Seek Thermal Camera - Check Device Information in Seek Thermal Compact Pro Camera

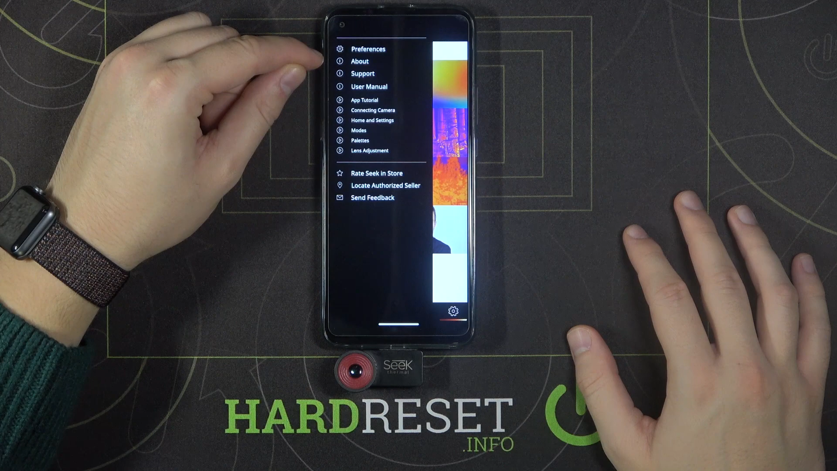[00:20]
here and as you can see here we got the best information about our camera for example we can change